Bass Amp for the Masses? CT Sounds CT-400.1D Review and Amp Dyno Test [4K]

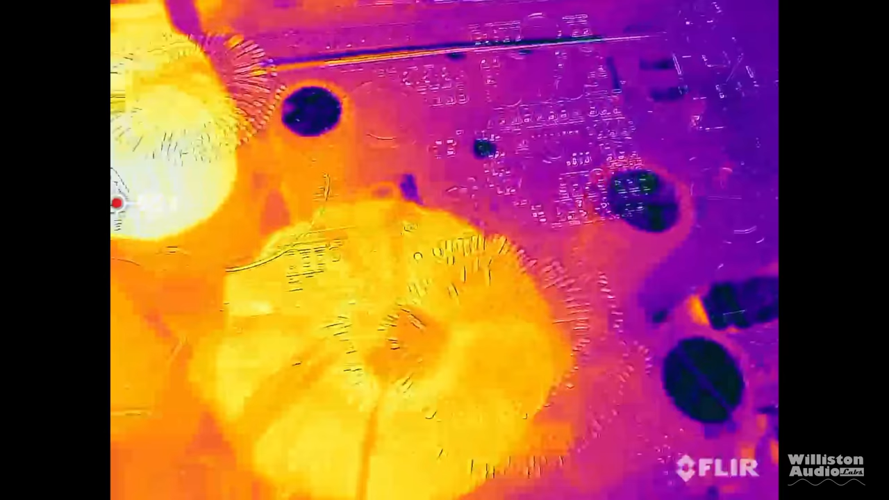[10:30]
We have the switching supply board here and then we hooked it up to the FLIR or we hooked the FLIR
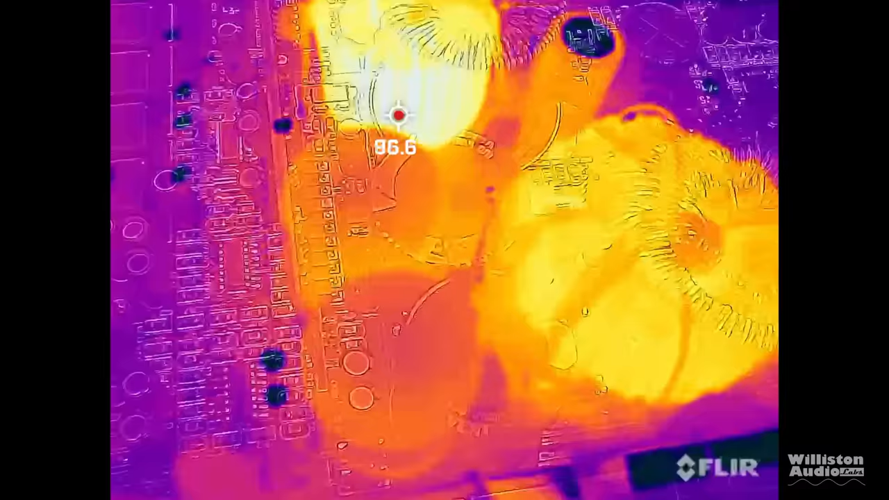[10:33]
up to see
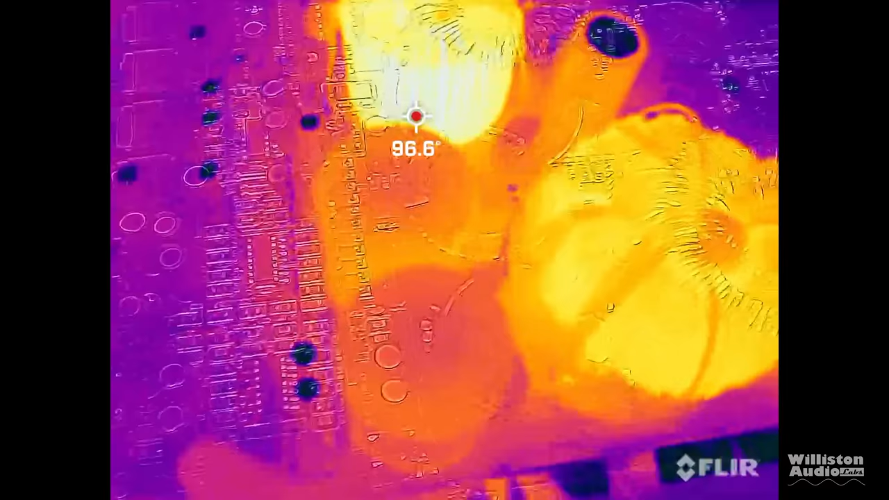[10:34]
if it had any excessive heat and it did not.
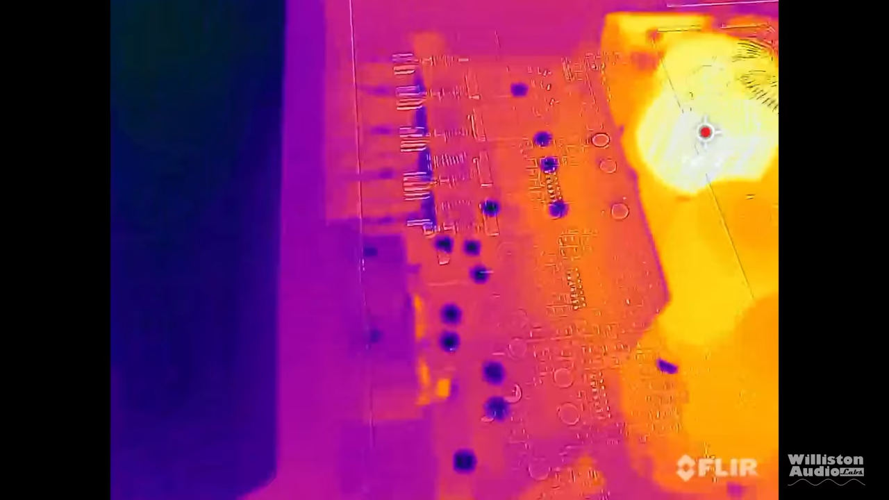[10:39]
And even the outside of the amp did not get excessively hot during the testing or with music. Sounds good.